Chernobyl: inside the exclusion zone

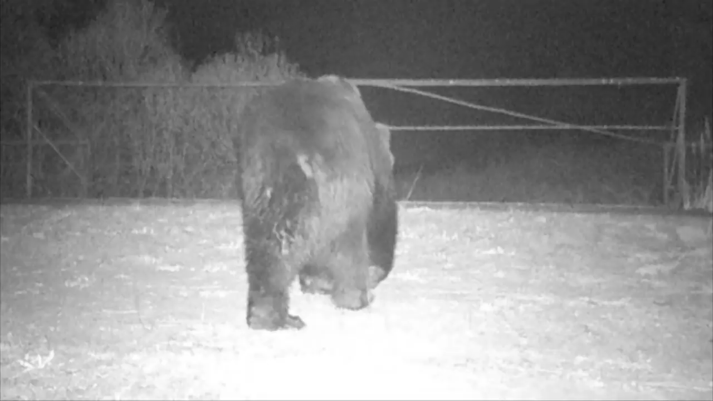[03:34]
A brown bear, the first ever recorded in eastern Ukraine. Do you say this looks like a healthier ecosystem than areas outside the zone in Ukraine?